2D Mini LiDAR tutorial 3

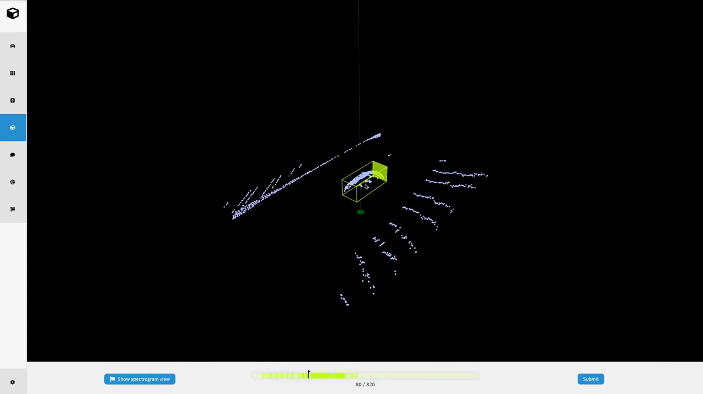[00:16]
And what this view does is gives us a 3D view of the object. Here we could scroll in and out by using our mouse wheel. We could also use WASD to turn and pivot the camera. And we could also use our arrow keys as well to turn the camera.
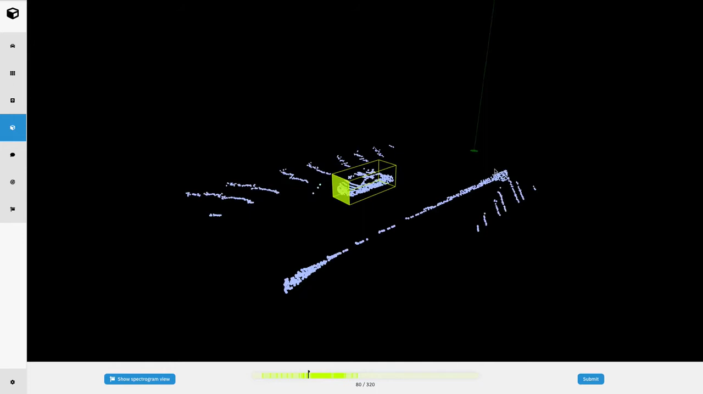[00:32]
What the 3D tool is useful for is having a better understanding of the context of the object. For example, is it moving uphill? Is it moving downhill?
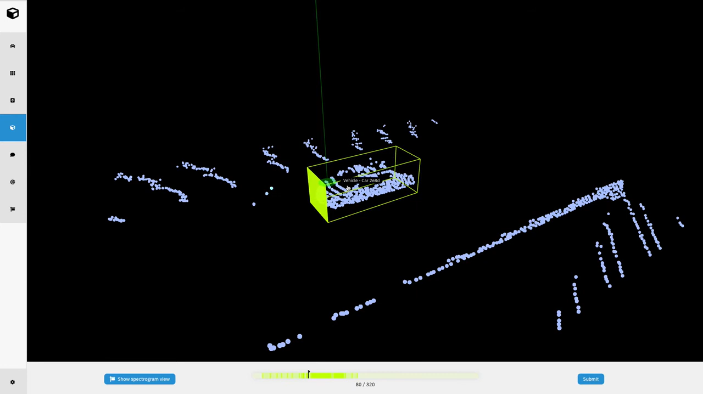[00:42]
Is another object blocking our view of it? Or it is also very useful for finding missing activations. For example, if we go backwards here,
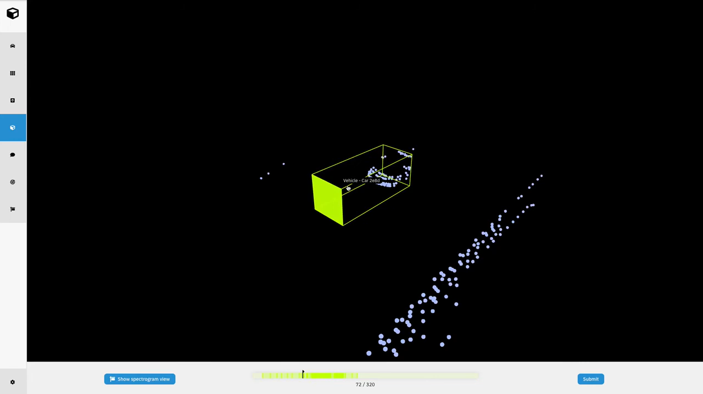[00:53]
we could easily double check whether or not the object is annotated in all of the frames it should be annotated in. Likewise, it's also easy for us to check and understand what is going on around the scene.